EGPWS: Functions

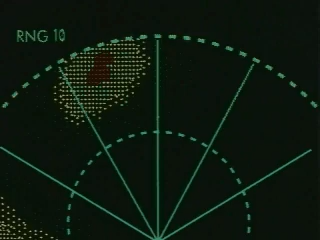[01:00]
Alerts are provided in the form of visual light enunciation of a caution or warning,